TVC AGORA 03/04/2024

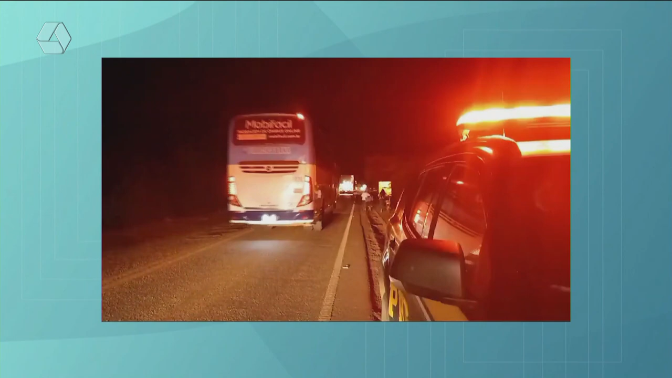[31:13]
precisou ficar no local controlando o tráfego até que a longa fila dos caminhões se desfizesse.